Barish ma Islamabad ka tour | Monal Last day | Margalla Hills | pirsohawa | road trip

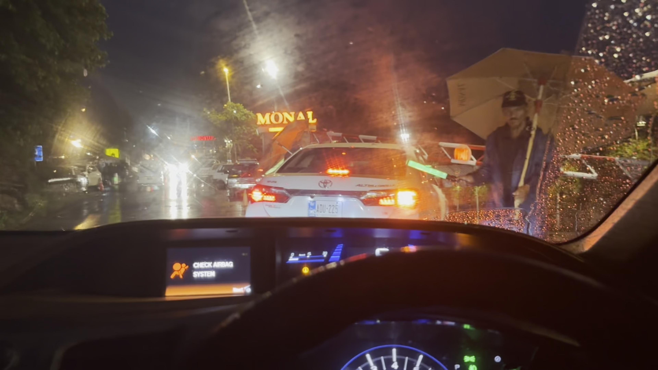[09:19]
منال اوپن ہے تو اس لئے ہم یہی چلتے ہیں آخری دن چل رہے ہیں منال کے ڈیارہ تاریک کو کلوز ہو جانا ہے
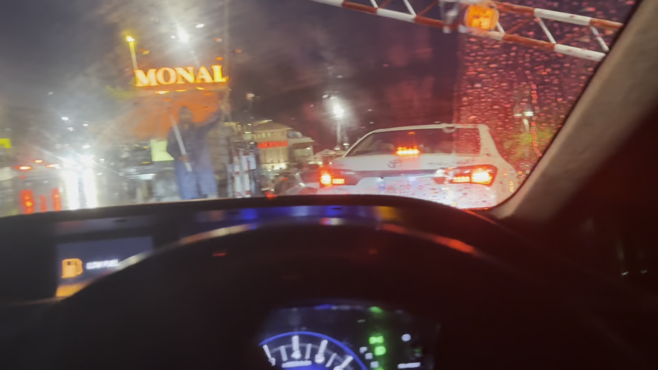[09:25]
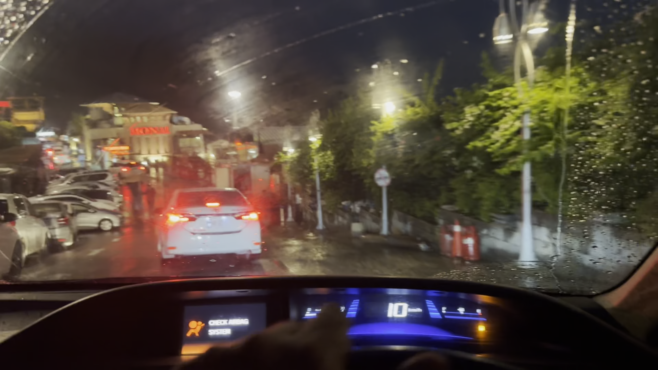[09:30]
رش دیکھیں کسی صاحب سے ہر بندہ چاہ رہے ہیں آخری دنوں میں یہاں کچھ نہ کچھ کہا بھی کہ جائے
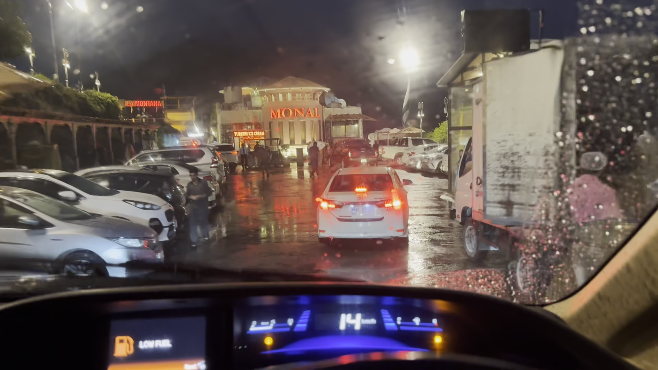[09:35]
تو ہمیں ابھی اسی جکر میں آگئے ہیں میں سے لگ رہا تھا
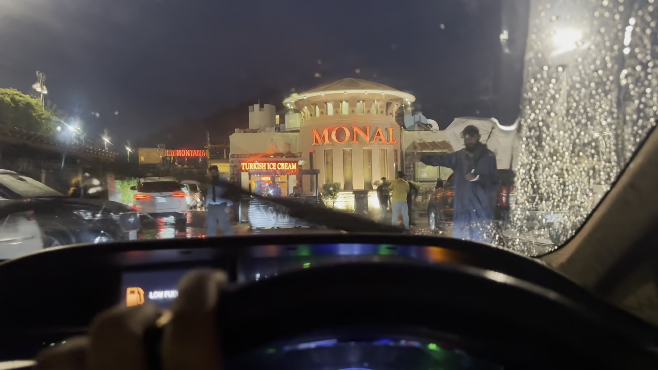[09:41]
کہ شاید اوپن ہو کے کلوزنگ چاہ رہے ہیں لیکن نہیں یہ اوپن نہیں آئی
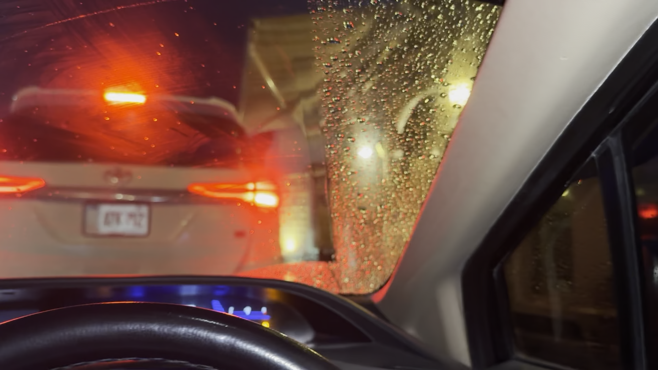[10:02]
مین گیٹ کے پاس ہی وہ ویلٹ والے کھڑے کیے میں تاکہ کوئی بھی کسٹمر بارش سے گیلا نہ ہو یہ جو سرویسیز ہیں ان کی منال کی تھی یہ سویگ یاد رہنے والی لوگوں کو کہ اس سے اوپر کسی کی وہ سرویسیز نہیں تھی